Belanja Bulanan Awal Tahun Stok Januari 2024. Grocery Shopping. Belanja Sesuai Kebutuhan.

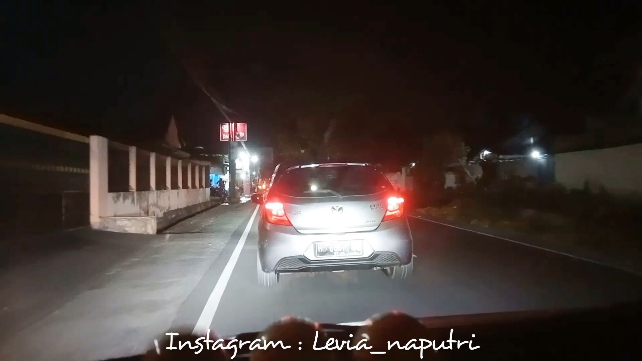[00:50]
Pas lagi di jalan Terus ini tuh udah mau nyampe Dan seperti biasa Aku tuh kalau belanja bulanan Itu di DM4 Ini tuh tepatnya di jalan Imo kiri barat Kalau